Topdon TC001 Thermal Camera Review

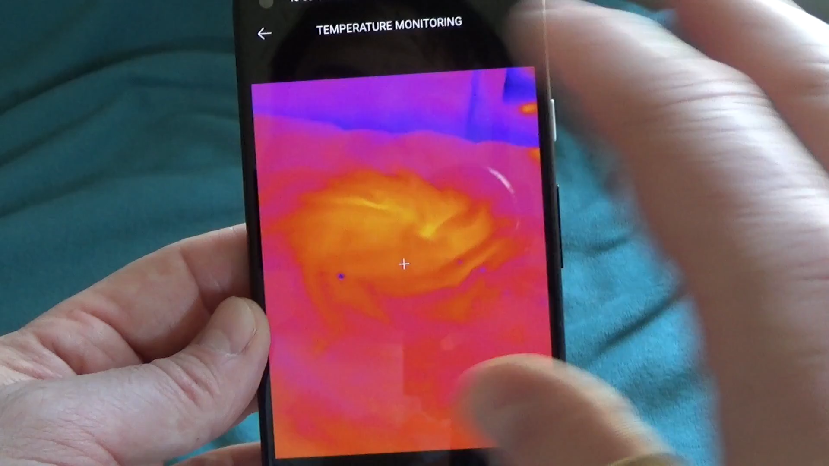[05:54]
Let's say you've got your phone or your tablet or your computer set up, looking at one particular area, and you want to see how does the temperature in that area change over time.
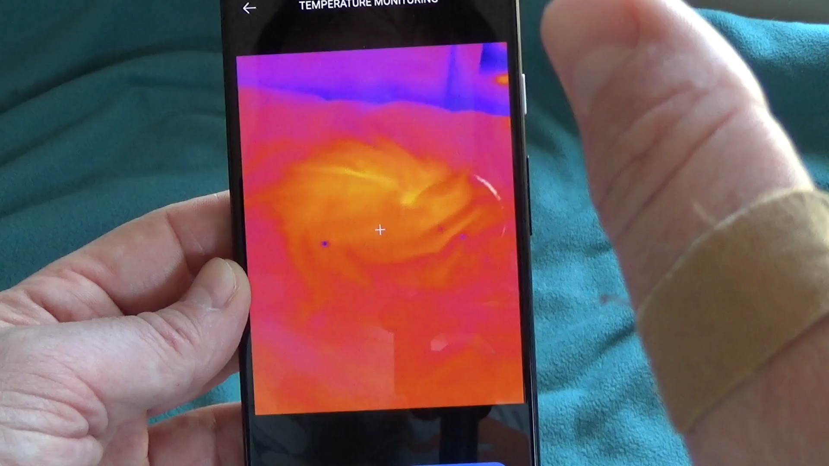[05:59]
So we go over to generate image.
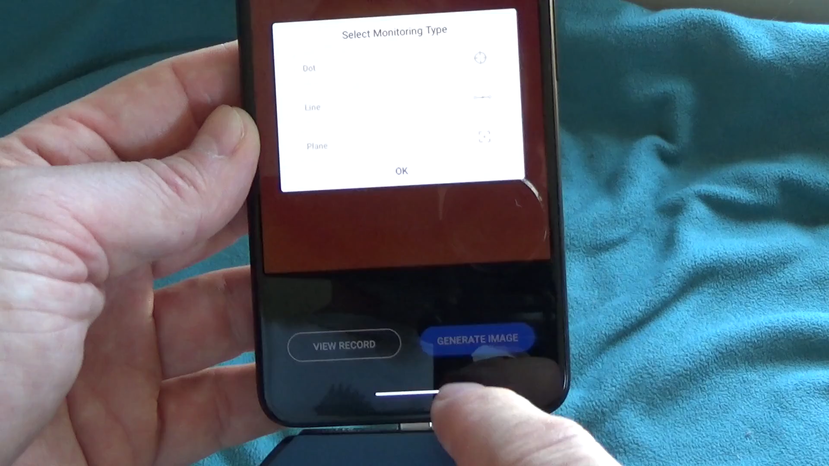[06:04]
We select what are we trying to monitor, a dot, a line, a plane.
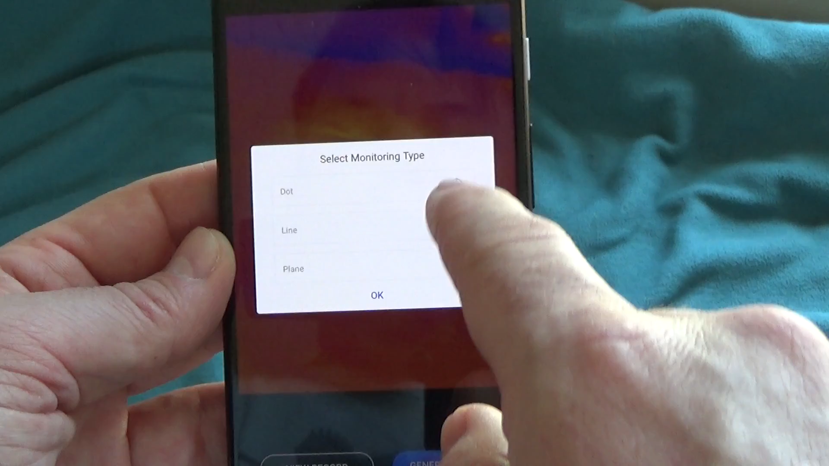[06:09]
We're going to go ahead with a dot. We're going to select the area that we want to monitor.
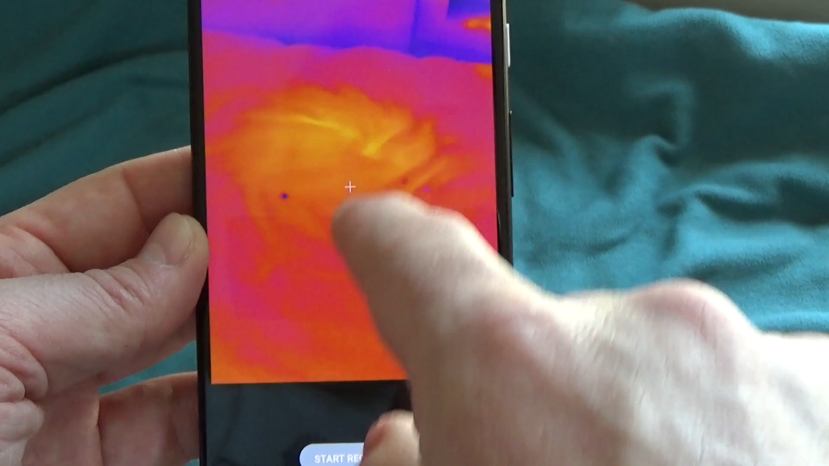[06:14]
Let's just monitor right up there where I clicked.
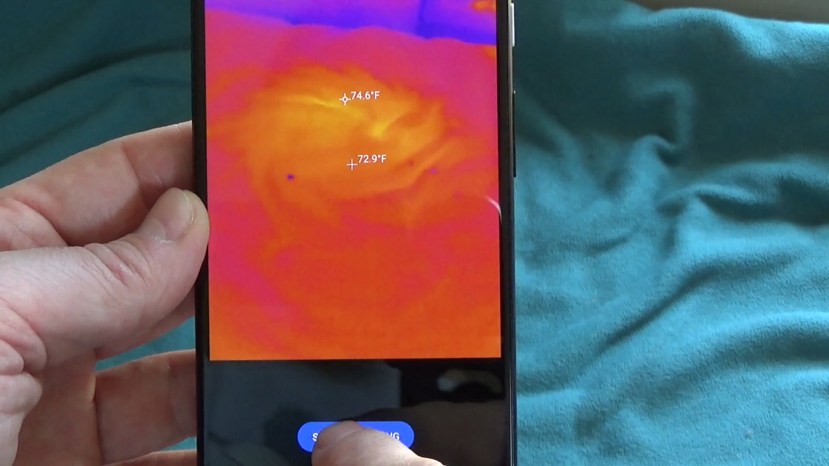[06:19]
Start recording. So now, in addition to our thermal image,
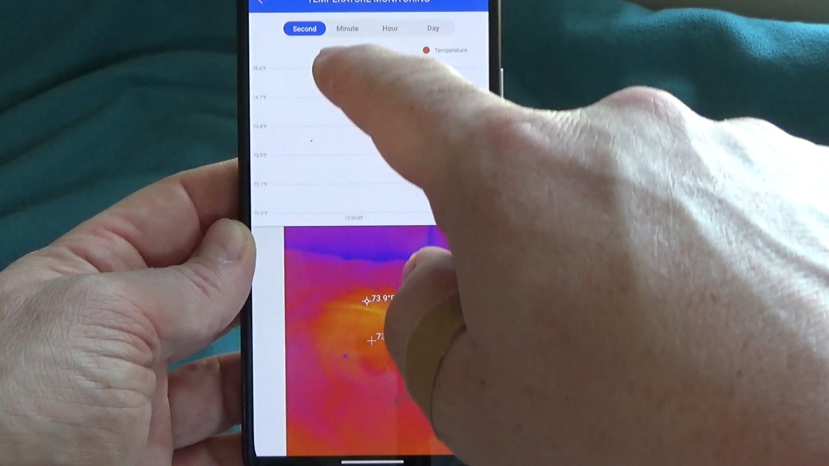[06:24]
we have a little graph of the temperature at that dot over time.
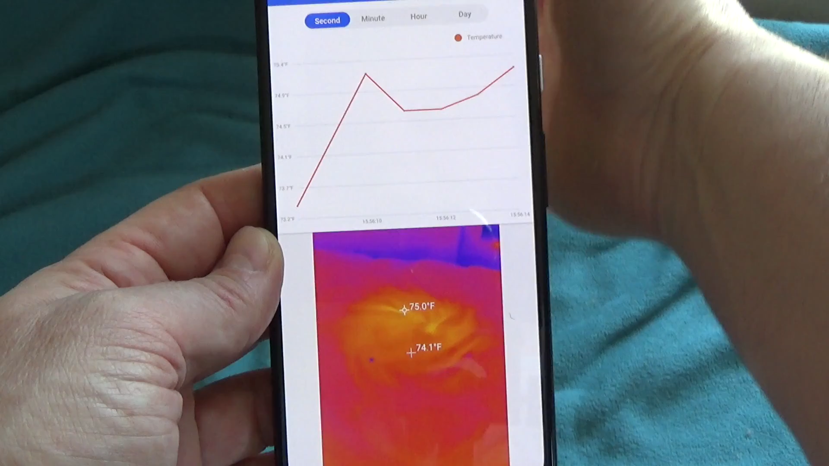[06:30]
So if something warm moves in front of the sensor, our graph goes way up to the new temperature. If we go back to the colder region, the graph goes back down.
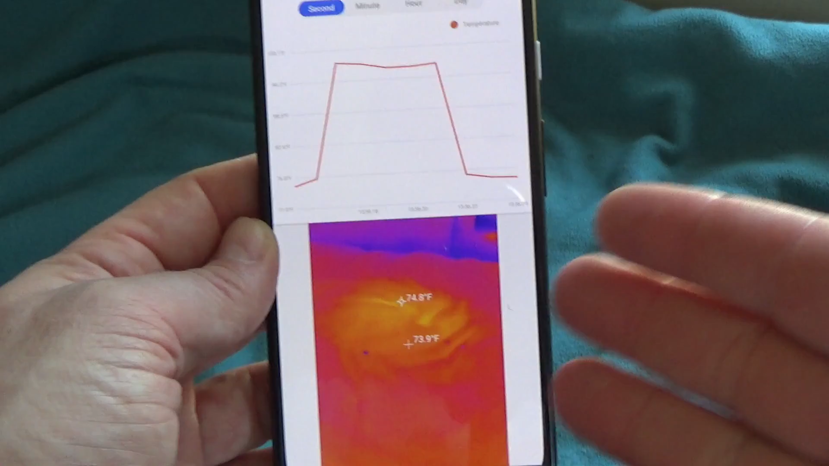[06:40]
I'm using this wrong. If I had this in a stable, standalone location without me moving the phone around, you could monitor an industrial device. You could monitor a motor.
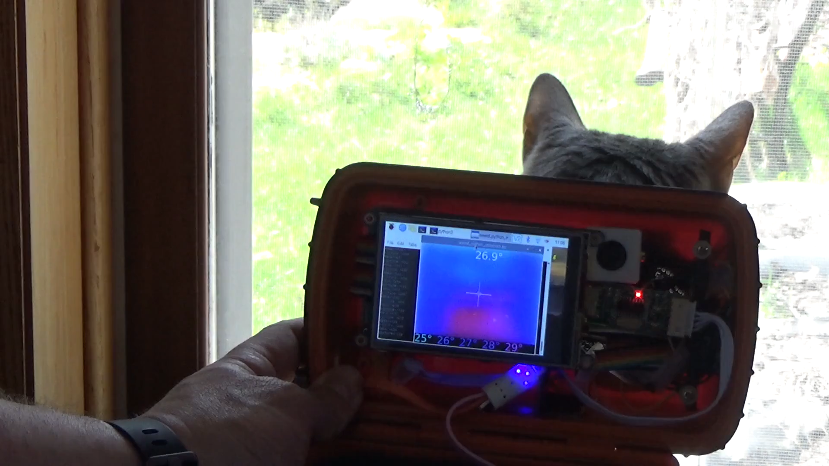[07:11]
Just kind of a vaguely cat-shaped blob. Here's another image I took before with a standalone thermal camera that I borrowed.
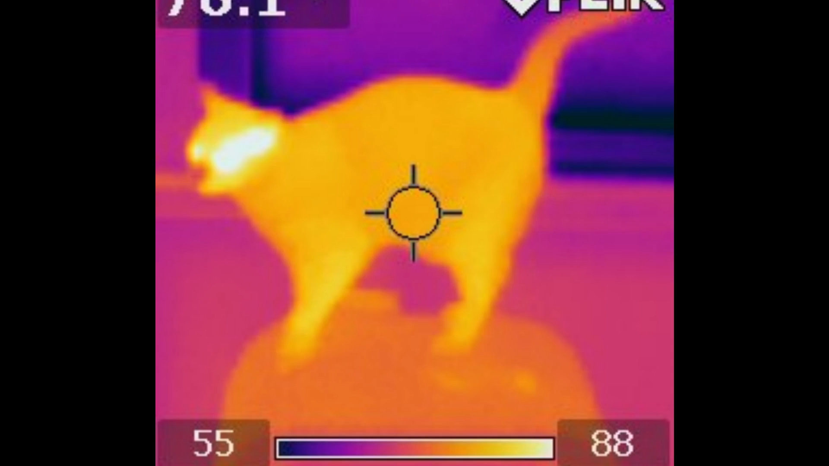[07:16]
And again, here he is on the TC View camera.
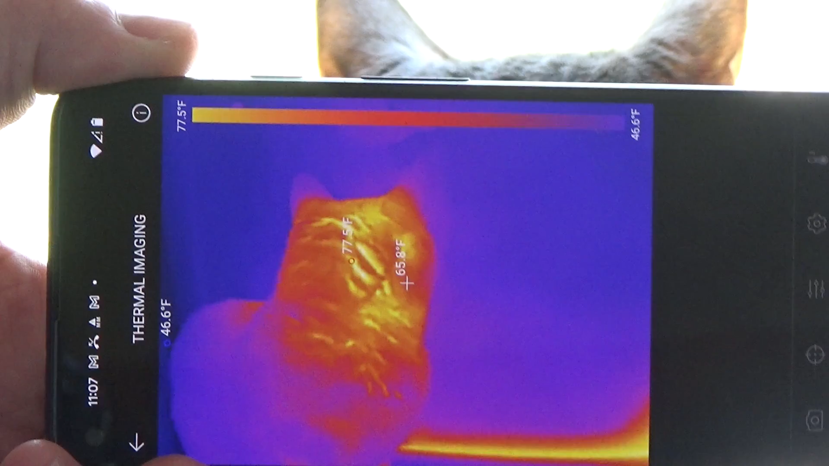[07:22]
On screen: spot 65.8°F, scale top 77.5°F, scale bottom 46.6°F
Really, there's no comparison. This is so much better. So far, we've proven that the top-down TC View thermal camera is great for looking at cats.
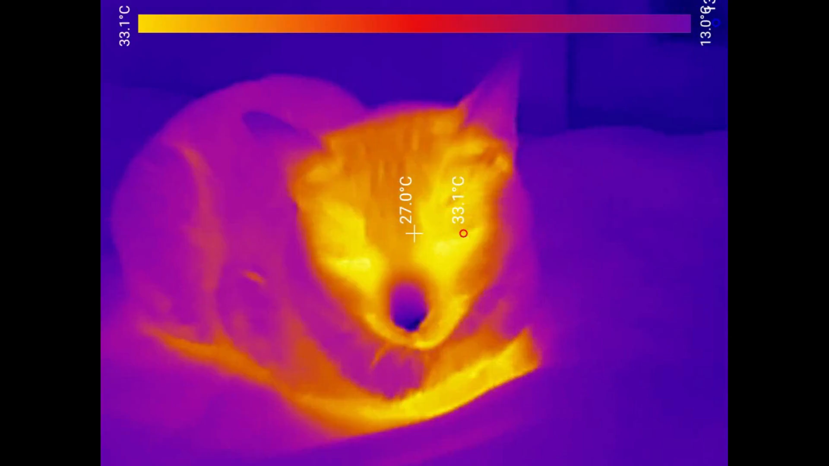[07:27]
On screen: spot 27.0°C, scale top 33.1°C
But what if you want to look at something else?
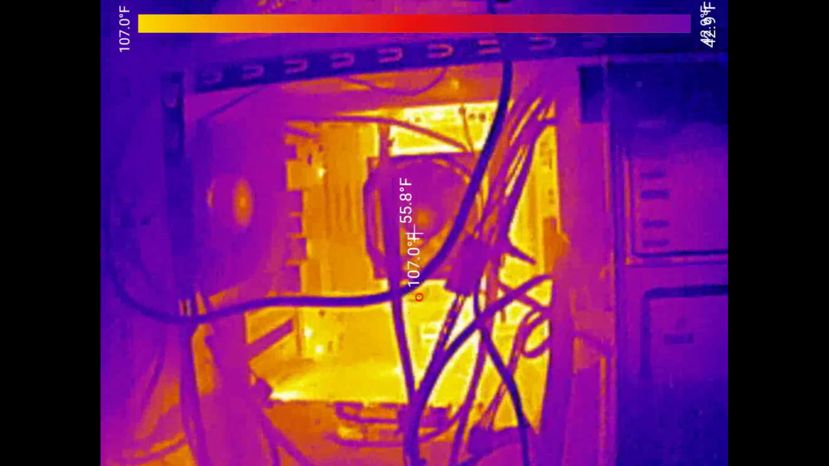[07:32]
On screen: scale top 107.0°F
Thermal cameras like this are great for detecting faults in electronic devices. You can stare at a computer or the guts of a device and see which components are overheating.
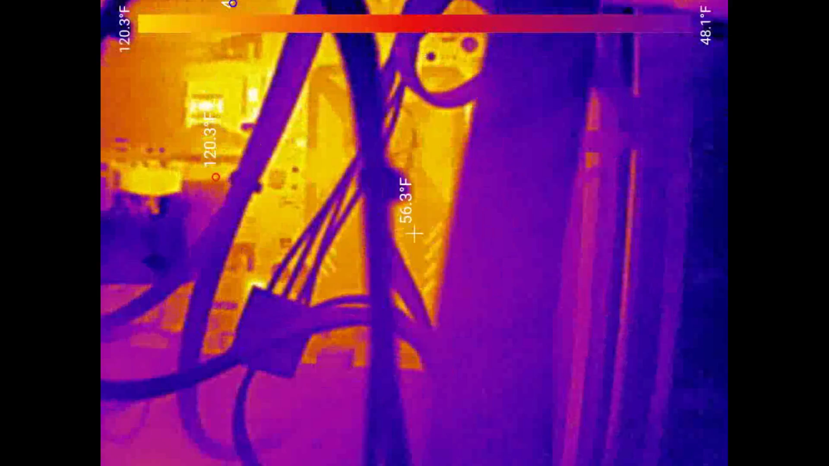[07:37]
On screen: spot 56.3°F, max 120.3°F, scale top 120.3°F, scale bottom 48.1°F
You could also look at a circuit breaker panel and potentially
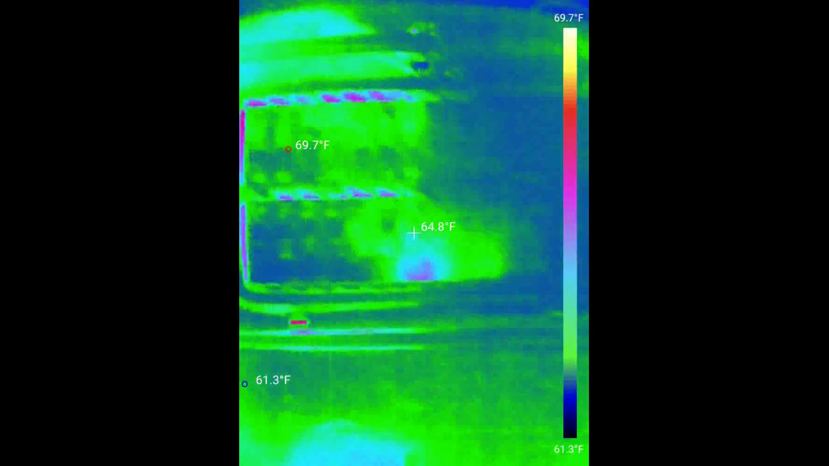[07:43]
On screen: spot 64.8°F, max 69.7°F, min 61.3°F, scale top 69.7°F, scale bottom 61.3°F
see where is there more current or more heat going through.
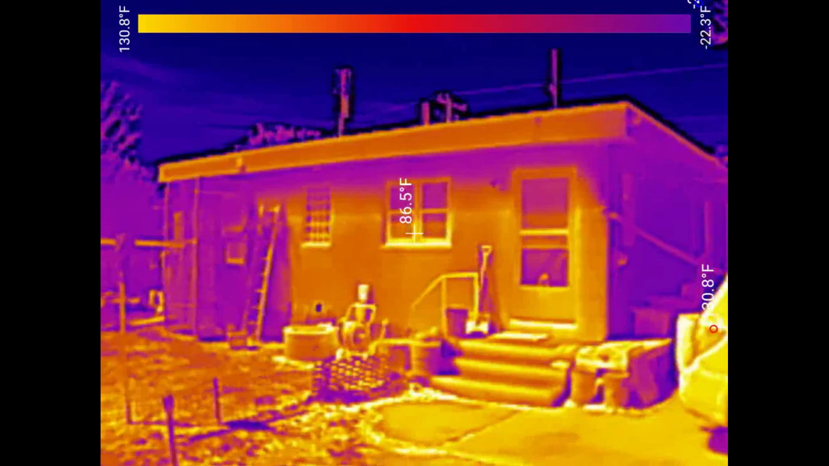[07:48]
On screen: spot 86.5°F, scale top 130.8°F, scale bottom -22.3°F
Another really good use for these are looking at the outside of your house to see where are their hot spots.
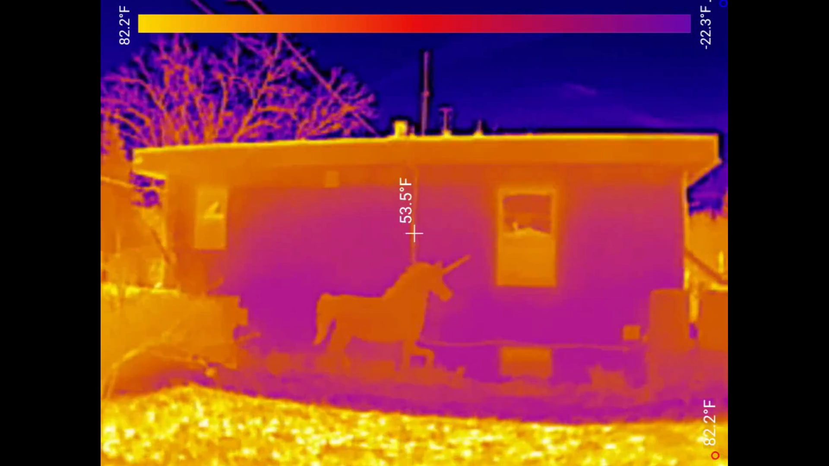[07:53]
On screen: spot 53.5°F, scale top 82.2°F, scale bottom -22.3°F
And this could indicate a lack of insulation or an air leak or some other problem that's going to cost you money in your heating bill.
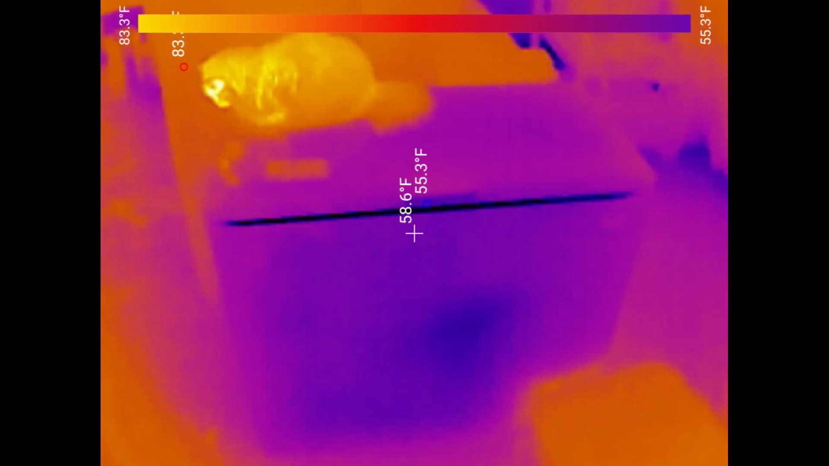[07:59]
On screen: spot 58.6°F, scale top 83.3°F, scale bottom 55.3°F
This is also a good way to check out your appliances to make sure there aren't any heat or cold leaks.